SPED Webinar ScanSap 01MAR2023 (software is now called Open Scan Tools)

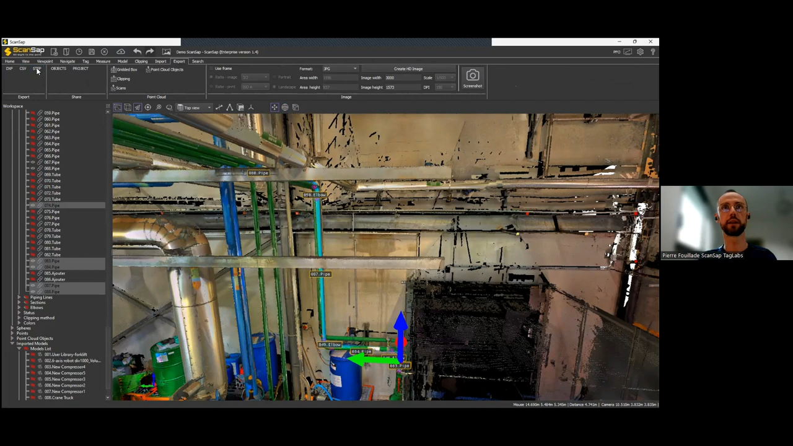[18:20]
As a step file or a DXF file. Okay. So, I can use the export section here. It's called it as a step. I want to export the piping. I want to export the selected ones. Okay. I'll specify the output folder. This one. And the name. It's going to be spread. Right. Right. Yep.
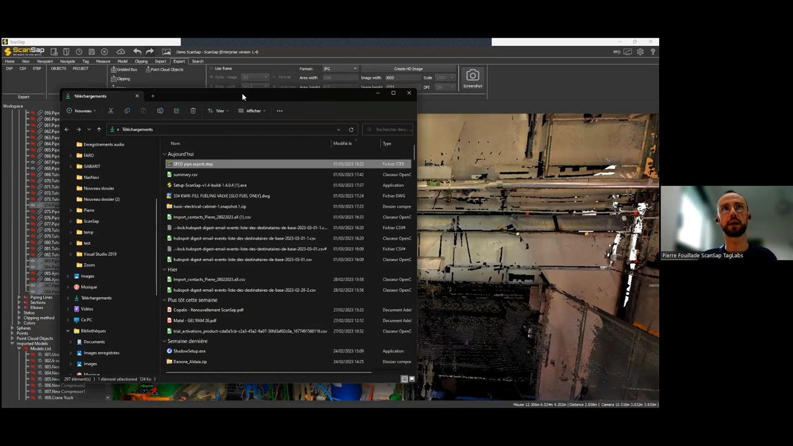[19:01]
And I have now my spread pipe export here. And I can open it to show you how it looks like. So, we have different screens. So, it's different windows popping in different screens. But this is the export.
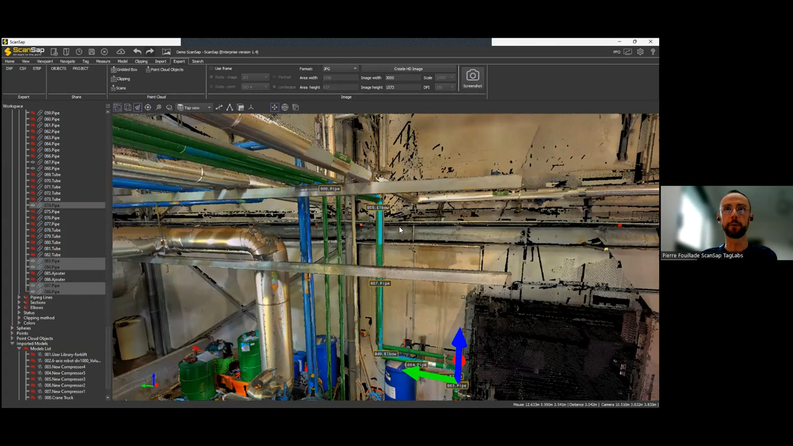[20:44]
So, that was about the detection. Also, what you can do as an export is to export
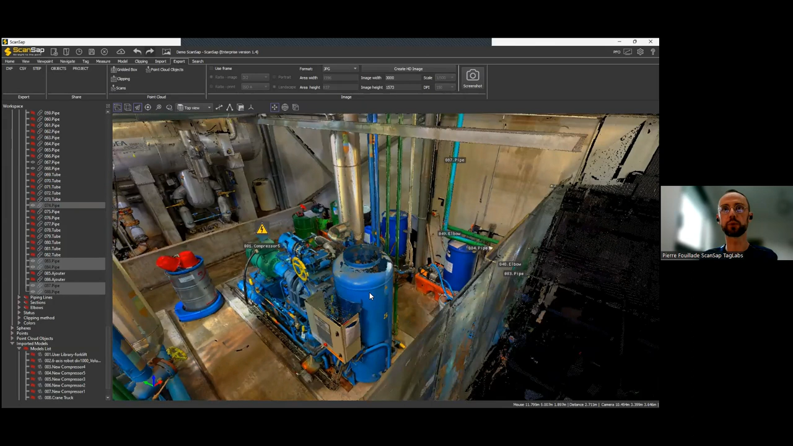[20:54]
a part of the point cloud, a clipped part of the point cloud. And we have multiple ways to clip the point cloud.
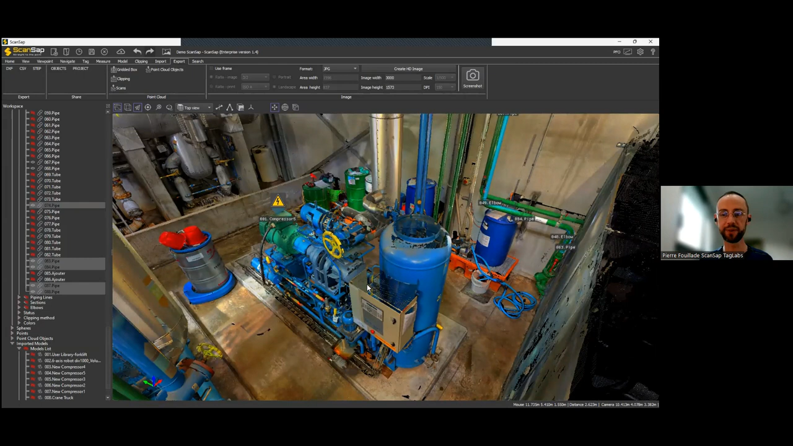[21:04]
The basic one is using a clipping box. Okay. So, you can, here, create a box. Local one.
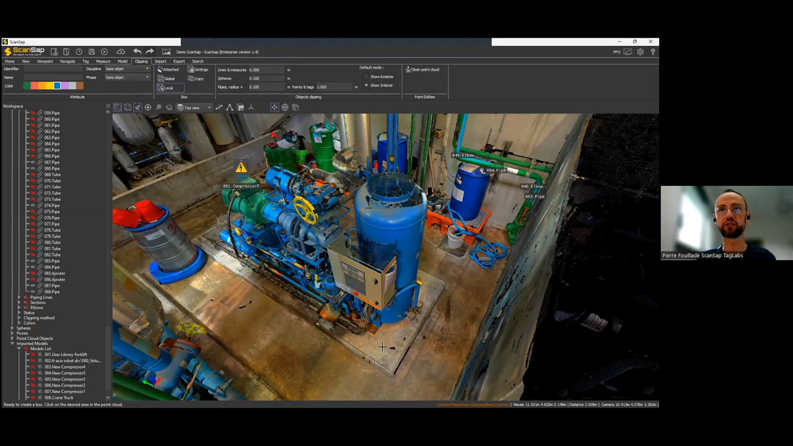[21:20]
Attach the box here. Set the size and the position. Now, I can, like, here.
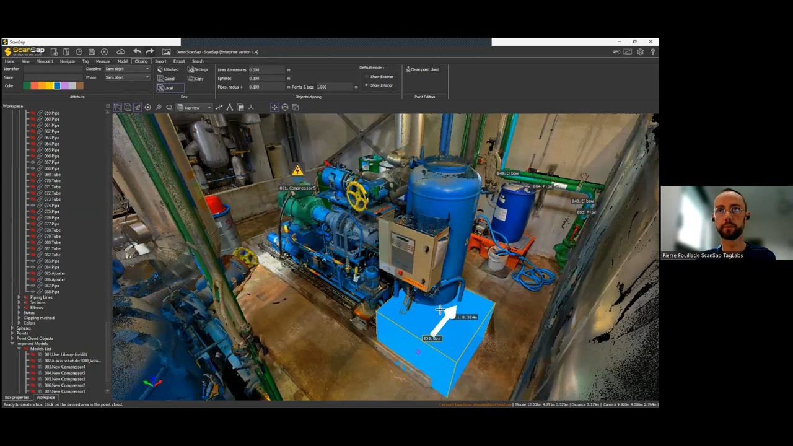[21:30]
Like this. And now, just, just color to get the entire compressor here.
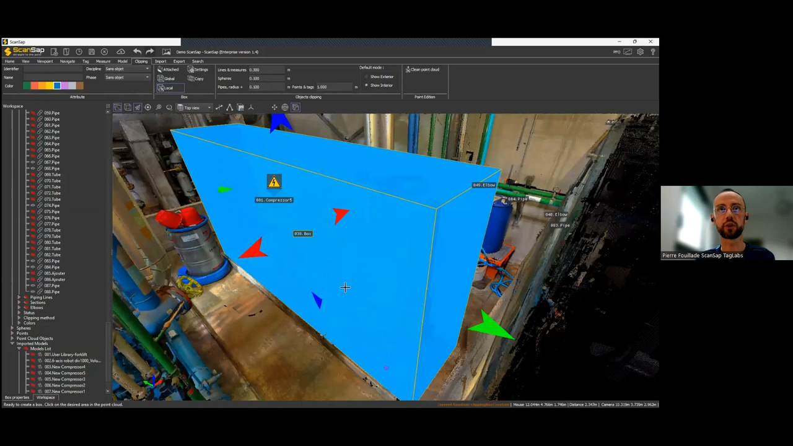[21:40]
Yeah. Here I am. And now, from the box, I can do different things.
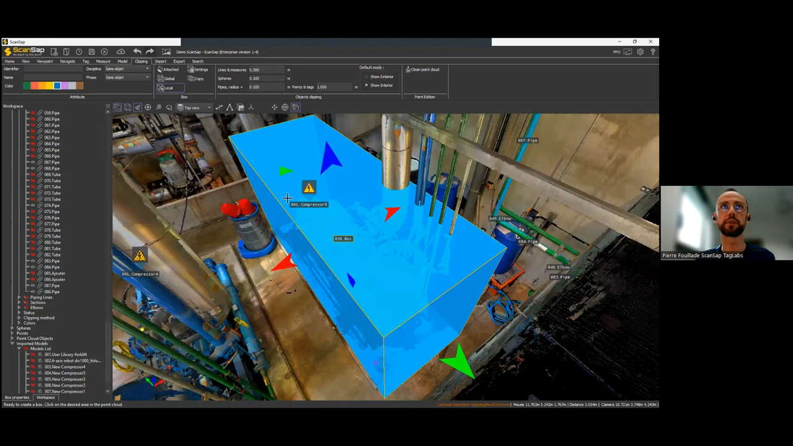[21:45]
First of all, I can set the box transparency.
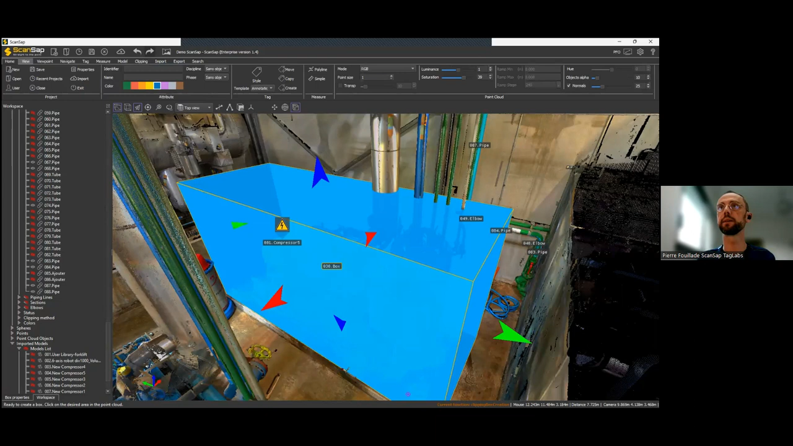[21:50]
Yep. So, now, from the box, this is the box 38, which is also in my tree structure. So, wrap everything up to clean everything. So, this is the box list. And this is the box number 38.
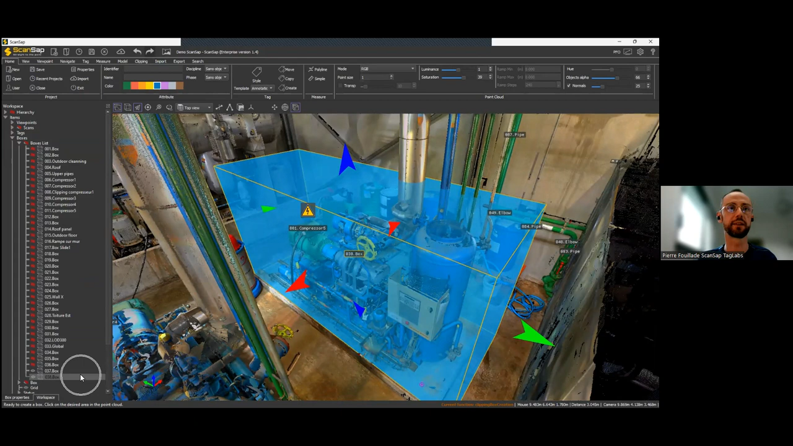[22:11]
And I can ask to see only the outside of the box or only what's inside the box.
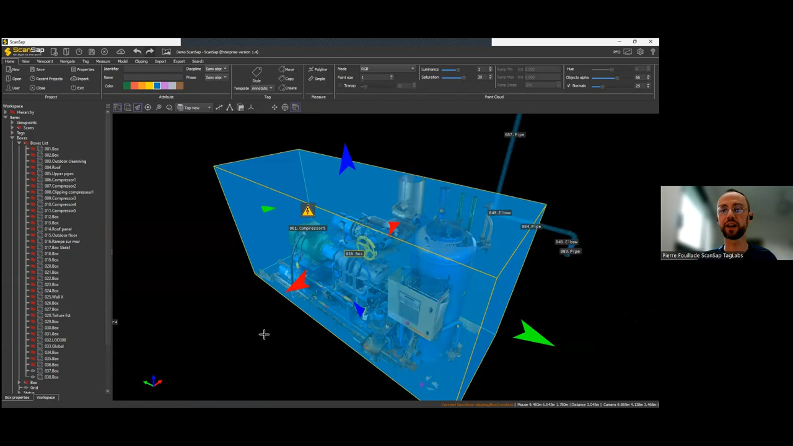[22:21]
And I can also hide the box. So, I could export only what's inside the box, the compressor, or only what's outside the box. And you can play with multiple box like this. Okay. So, two different uses. The first one could be to change the environment layout.
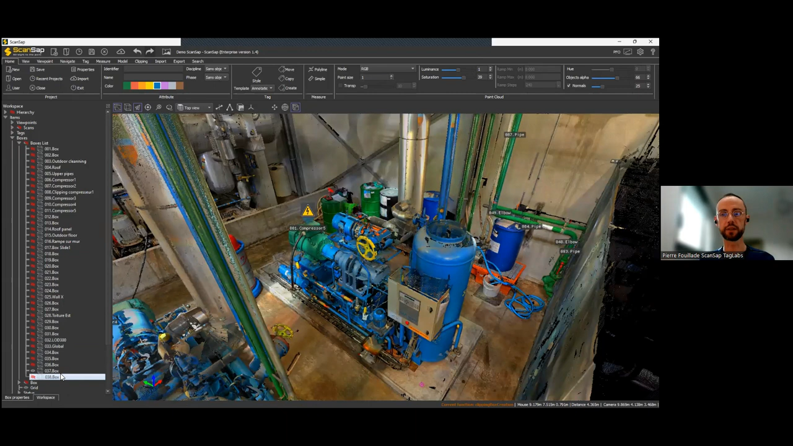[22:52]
So, for instance, if I want to hide this compressor. Okay. I can activate the box.
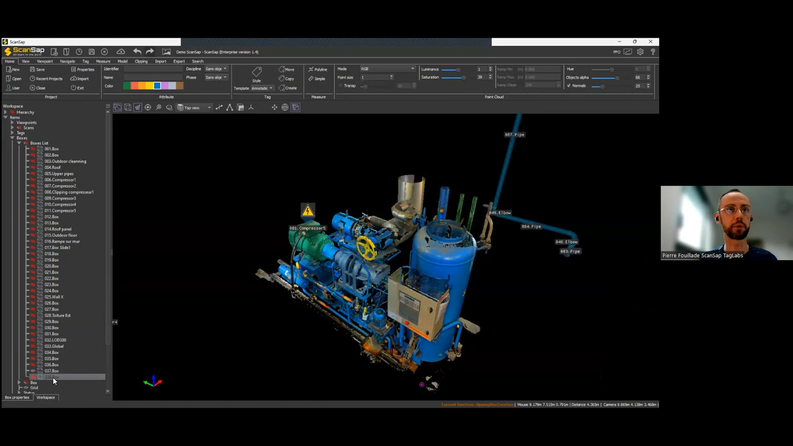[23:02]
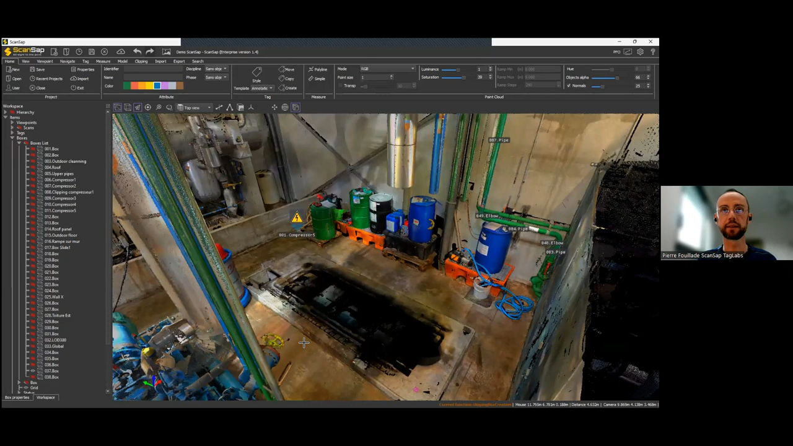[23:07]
And here, the compressor just vanished.
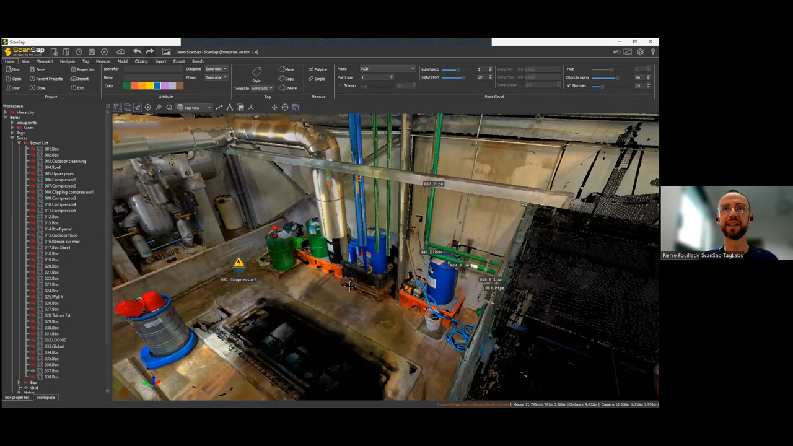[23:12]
And I can now import something instead. Sorry.
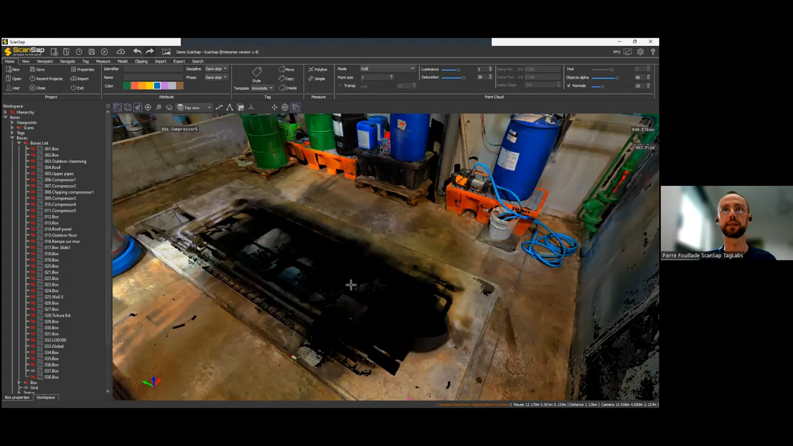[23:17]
Yep. So, I can import step files or DXF files.